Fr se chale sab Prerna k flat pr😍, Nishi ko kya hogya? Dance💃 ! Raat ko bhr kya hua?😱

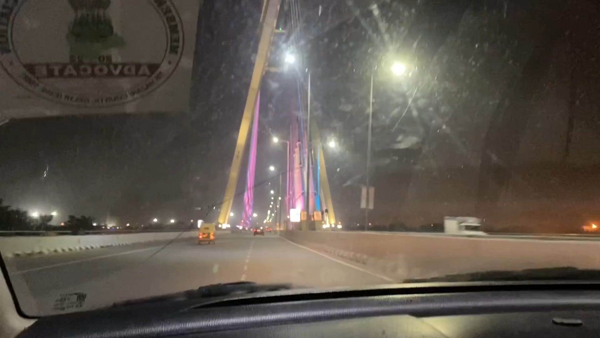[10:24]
और बाकी हम थोड़ी देर में बस घर पहुंचने ही वाले हैं, और ये बहुत ब्यूटीफुल लाइटिंग हो रखी है यहाँ पे,
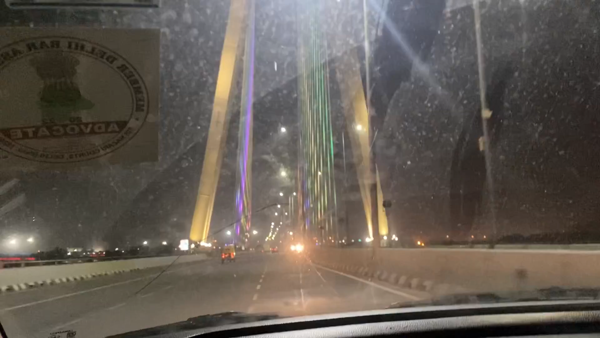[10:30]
मस्त लगता है गाइस।
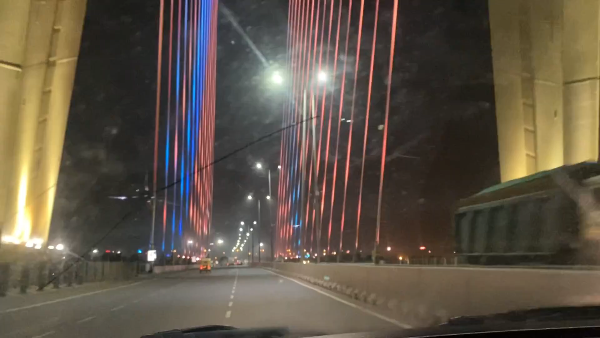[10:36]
जब ये न्यू बना था, बहुत दूर दूर से जनता जनार्दन आई थी यहाँ फोटो खिंचवाने। आप लोगों ने यहाँ फोटो खिंचवाई है या नहीं, कमेंट करके बताना।